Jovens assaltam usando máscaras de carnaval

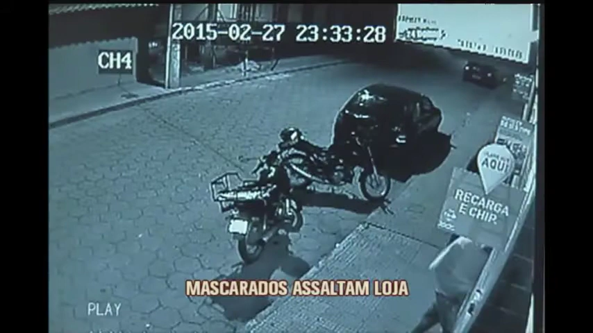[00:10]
São dois rapazes. Eles entram armados com uma faca e um revólver. Um deles aborda um cliente que entrega dinheiro e o cartão de crédito. O rapaz diz que não aceita cartão e o devolve.